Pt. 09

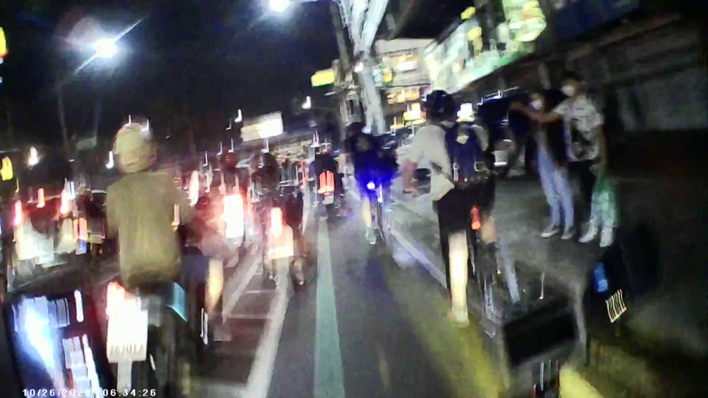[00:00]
ayan guys tingnan nyo yung traffic ayan kitang kita ayan po sila traffic na naman bakit traffic traffic mga kaibigan
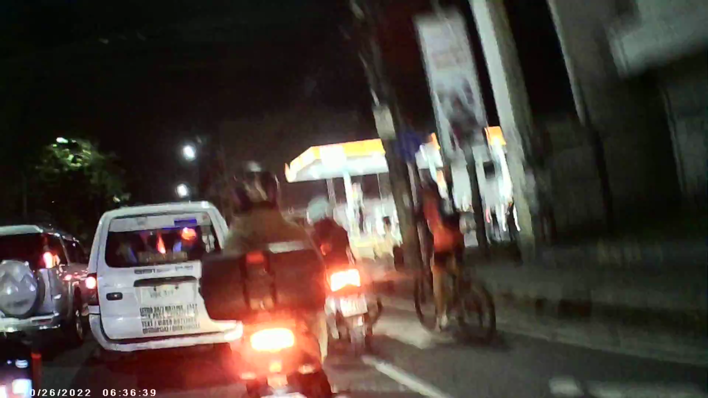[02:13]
traffic na mga kaibigan makinig kayo
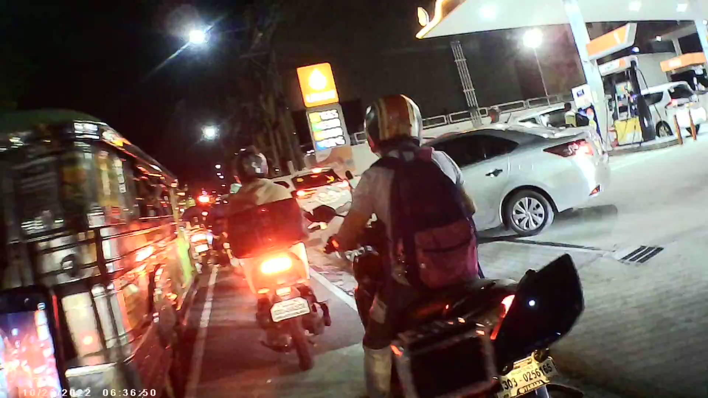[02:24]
o guys ayun anong meron dyan ayan o banggaan kaya pala traffic